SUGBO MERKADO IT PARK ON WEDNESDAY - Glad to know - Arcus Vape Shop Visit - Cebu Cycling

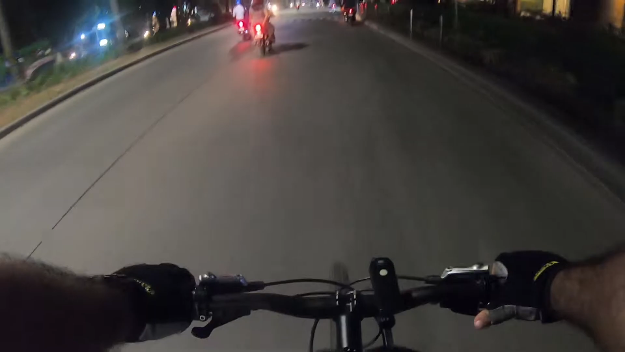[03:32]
This vape shop is named Arcus. That guy. Right. Oh, there's a renovation of road here.